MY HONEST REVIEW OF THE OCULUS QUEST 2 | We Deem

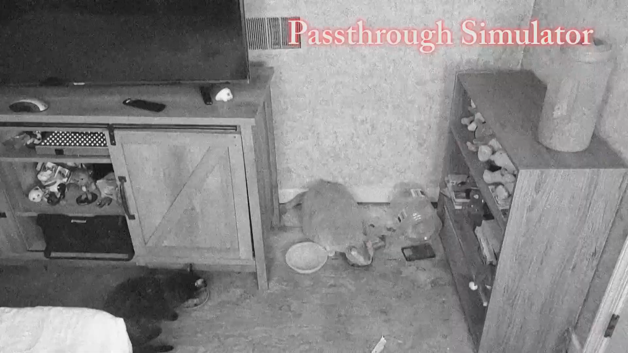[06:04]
You can turn on this feature that allows you to tap the side of the headset to go into pass-through mode at any time to see your surroundings.